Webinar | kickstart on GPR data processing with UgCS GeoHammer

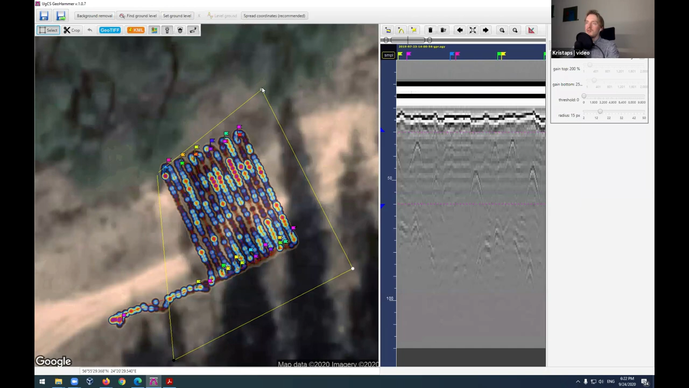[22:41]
drag them so that's only the survey lines which are interested in analyzing so only they will remain obviously everything that's going to be outside the rectangle that's going to be ignored and kind of cut away so you can zoom in make sure everything is fine
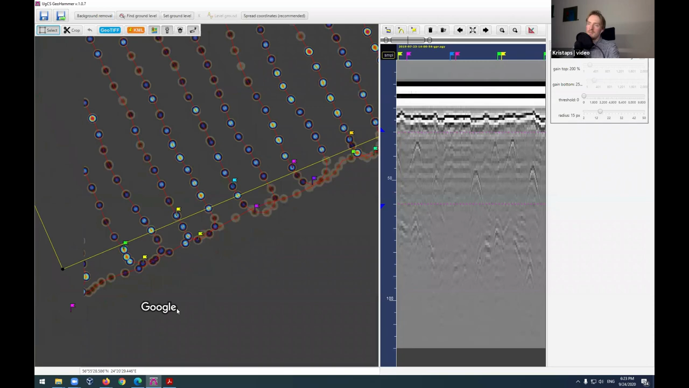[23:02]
okay so this is actually looking quite good uh so then once you are kind of happy with your chosen selection then you can go here to crop and you can see after you click
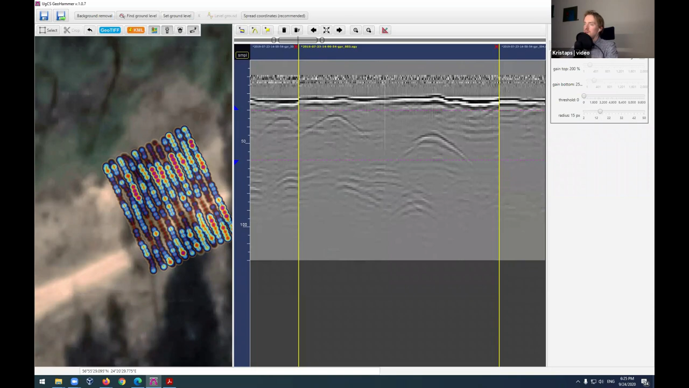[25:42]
of the anomalies is the best so this is kind of subjective to what feels best for you i think i'm going to leave it to about like 50 where it was it seems to be the best in this case and yeah so let's now move to the very first uh profile and so now what you can actually do is you can simply double click anywhere and you can see that this mark has now appeared so then once you have this mark over here over this anomaly then you can simply click here on the flag icon and you can see that now a flag has been placed there and you can see the flag here on the map as well if you want to move it around you can do so
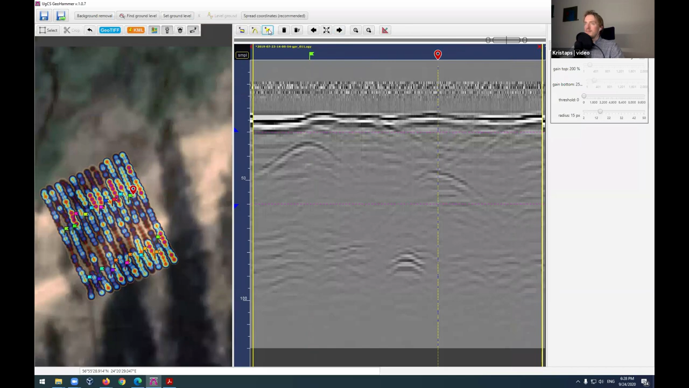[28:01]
so i think we are almost at the last survey line so let's just do a few and then we should be done with this
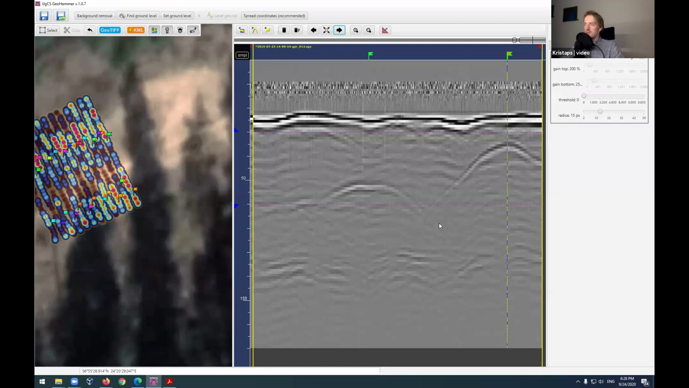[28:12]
so i think now this this is it and now you can see if we zoom out then you know over uh all these anomalies you can see i have now placed the flag so the flags are also now visible here on the map
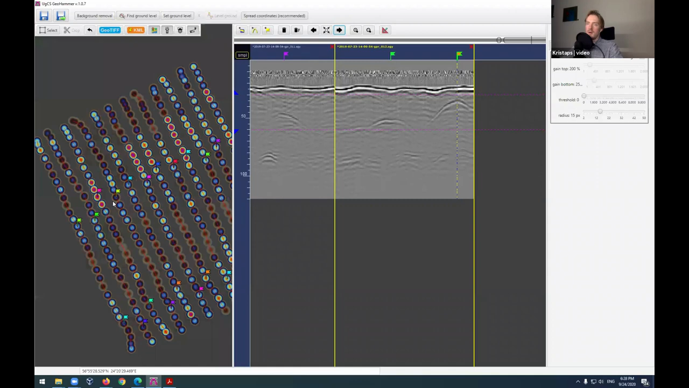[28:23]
and so now there's a few more things which we can do so i think the very first thing is that now can once you have gone through the analysis of uh and once you have split the survey lines what i can do now is i can click here to basically save all of them so now i can simply open up the folder the processed folder and just save them in there and
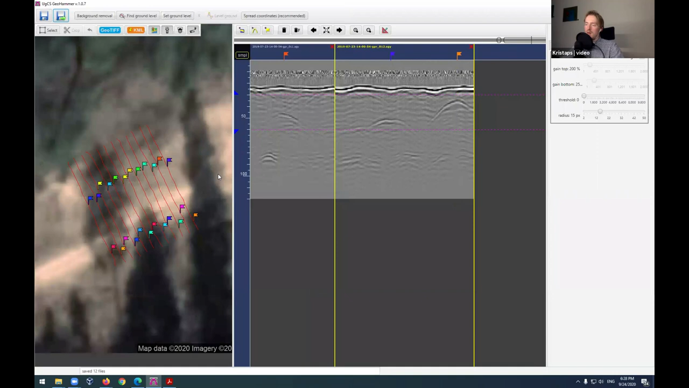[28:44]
this will basically make it so that later on i can you know if i want to open up these files with some more professional geotechnical software then i can easily do that since i already have all of them split into these survey lines one more thing is that here uh one thing i mentioned is that you can actually set this uh essentially this kind of a map of these anomalies so that you can see as i'm moving these arrows here then like the highlighted regions basically change
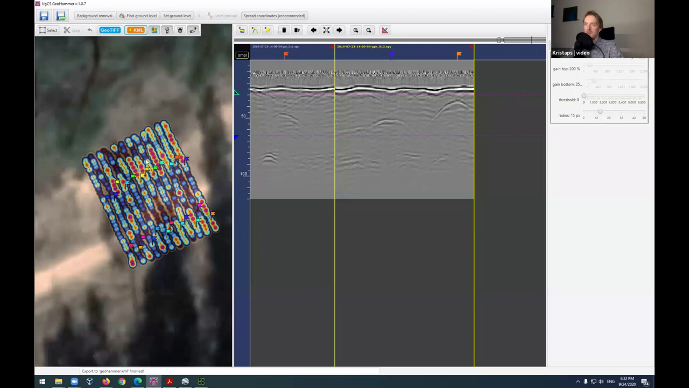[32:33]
say this kind of highlight map as a geotiff file so to do so one kind of a trick that we're normally doing is that you actually increase the radius of these highlights and by the way if you some for some reason want to disable them for
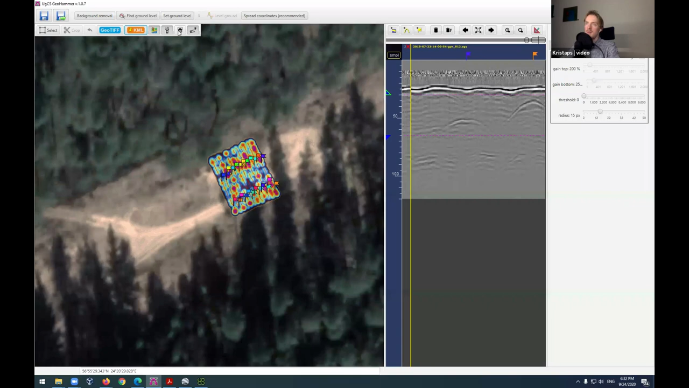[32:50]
now then you can click here on this like flashlight icon
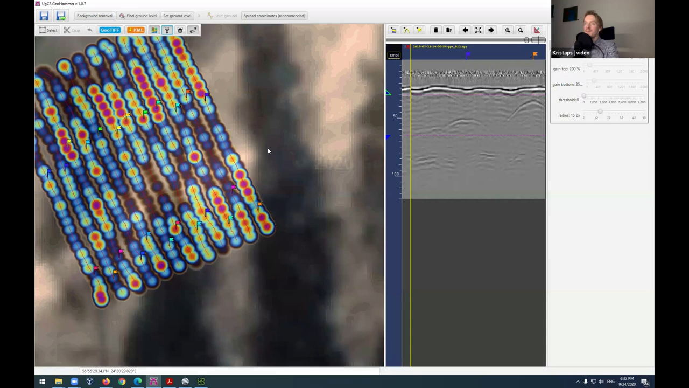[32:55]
and yep then what you can do here on this gain tab you can simply increase the radius
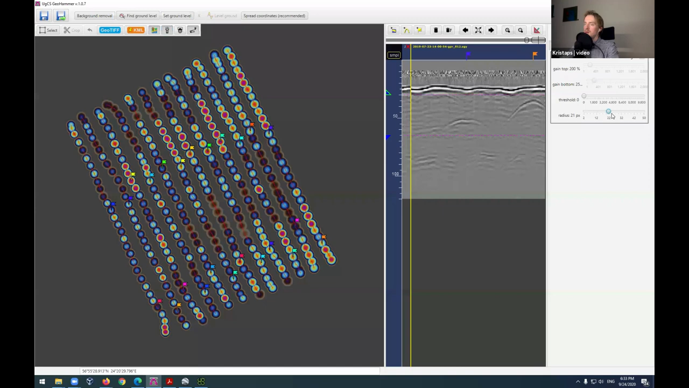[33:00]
i'd actually recommend you set the radius to maximum if you want to export it and then you can simply click here on geotiff and then again you can simply save it on your desktop